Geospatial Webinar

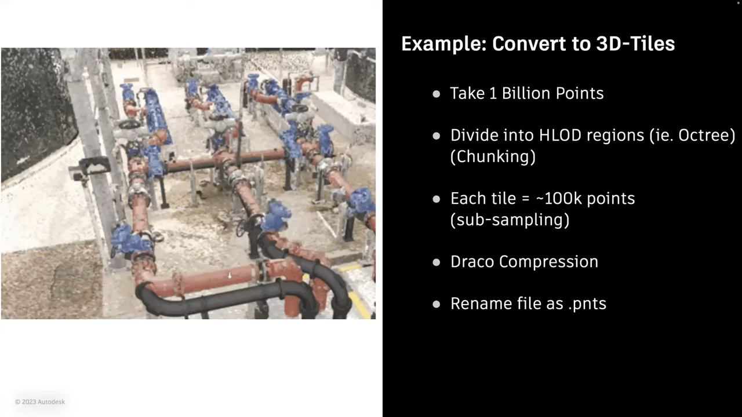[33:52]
In this case, an octary structure called chunking. And then we subsample each tile in that hierarchy with about 100 points in each tile. And then we compress those points with Draco compression and rename the file as .PNTS.
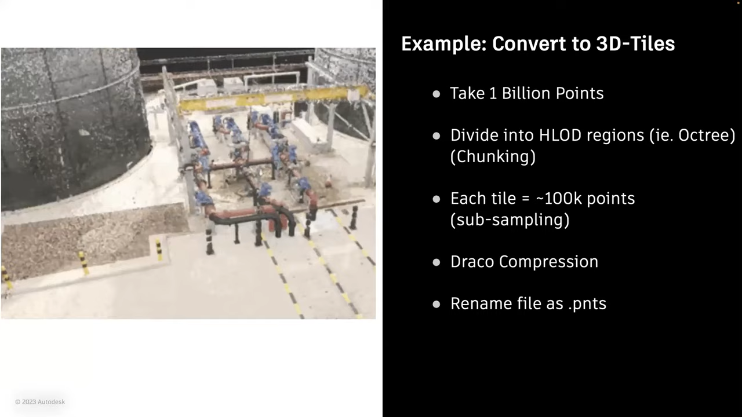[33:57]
So this is the standard 3DS, sorry, standard 3D tiles.
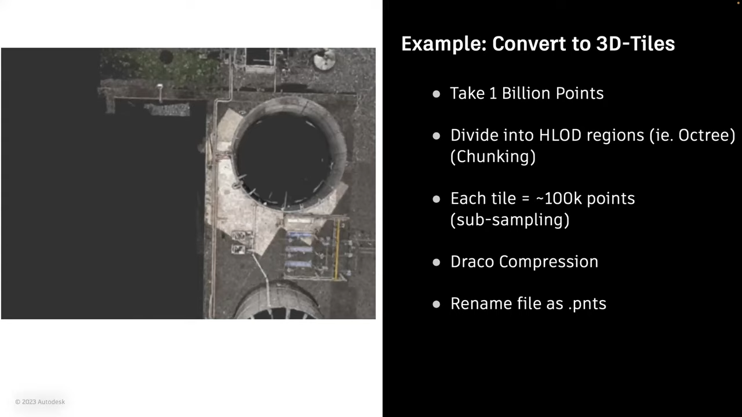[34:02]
And I'll talk about the GLTF version shortly. The engine that does this conversion to 3D tiles is Autodesk's standard Recap Pro, which is a core engine found in AutoCAD, Revit, InfraWorks, Civil 3D. It helps bring multiple scans together and aligns them with CAD models.
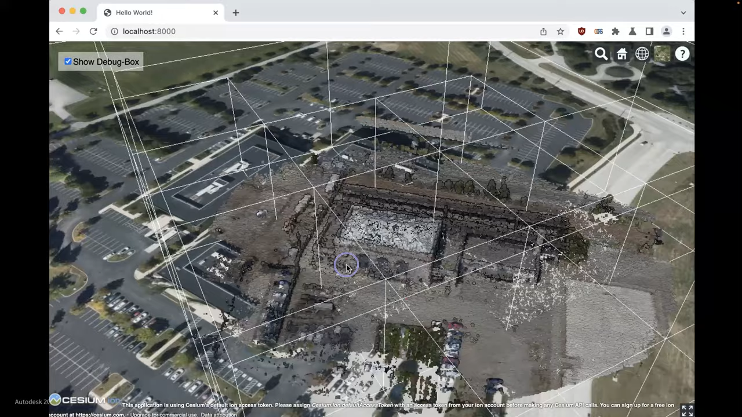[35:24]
As the camera gets closer, it loads in more of those bounding boxes, which is representing a tile.
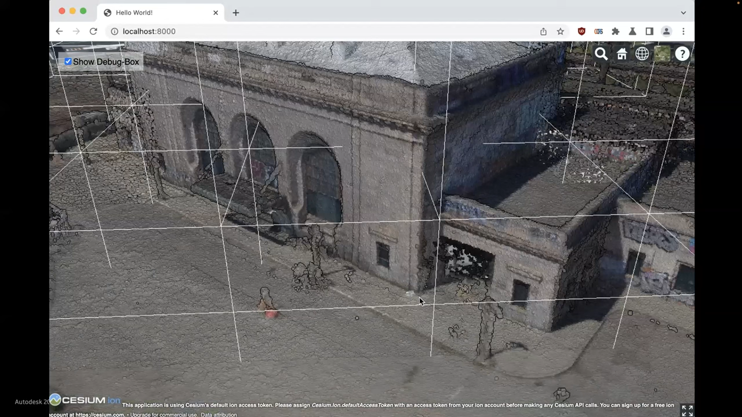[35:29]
This is just a debug view. And so with more tiles, you get more detail. Then as you zoom away from this building or this, this HLOD, those boxes disappear.
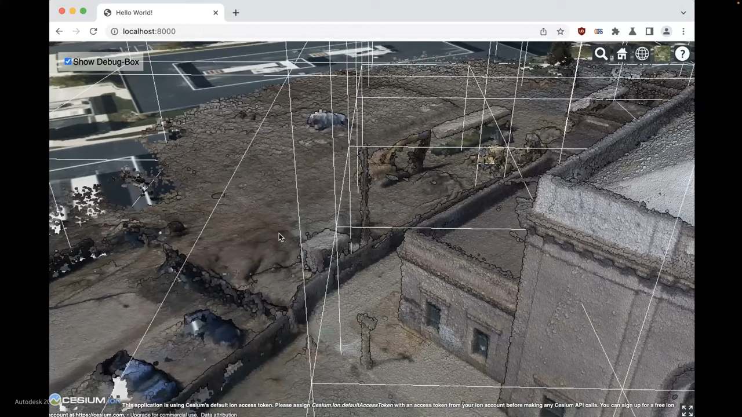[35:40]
And that means we're throwing points away out of the browser memory.
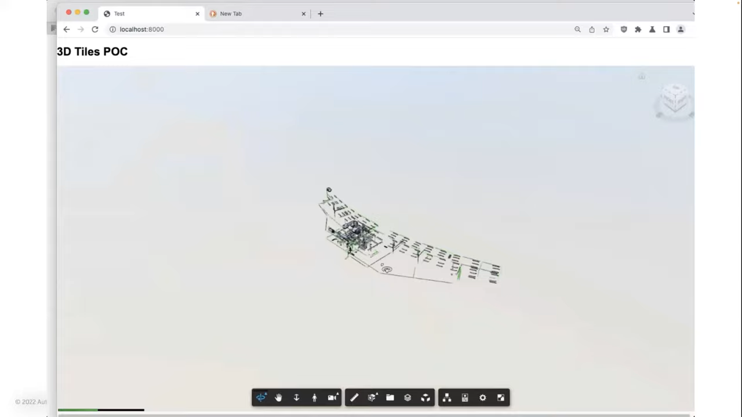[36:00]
And then this prototype showing that same CAD model combined with the 3D tiles point cloud set.
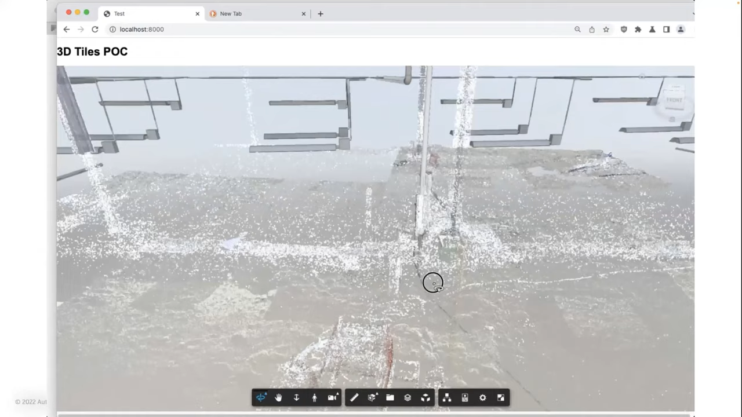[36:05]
In this case, this is a GLTF version of the points. So you can see that it's streaming in the points.
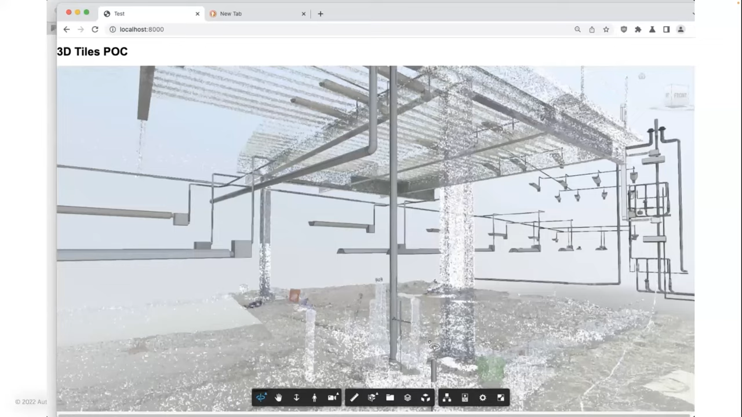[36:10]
And then I can perform the same operations I'm used to doing with this Forge Viewer,
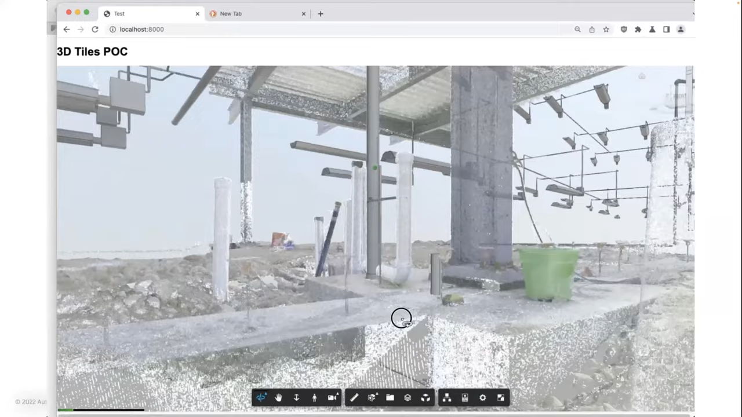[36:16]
such as measuring, applying a measurement tool.
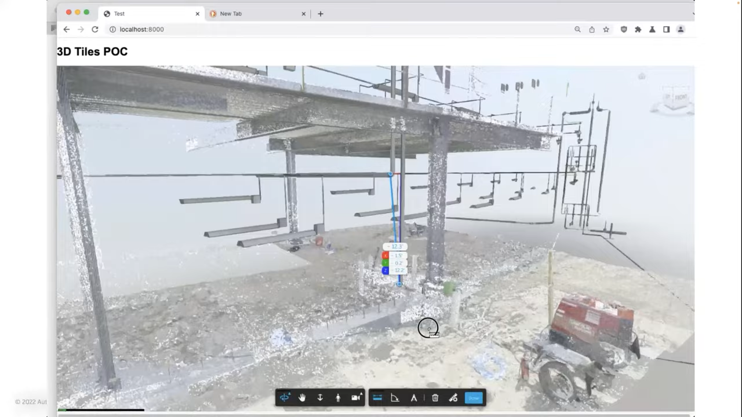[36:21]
The last example is just a toy example and brings together
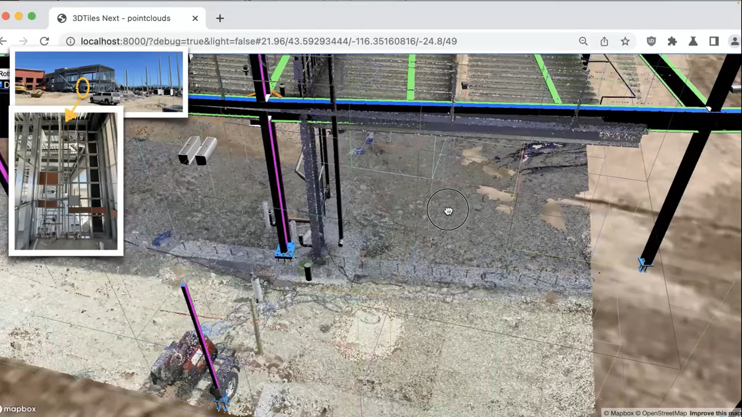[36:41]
This one's showing the bounding boxes.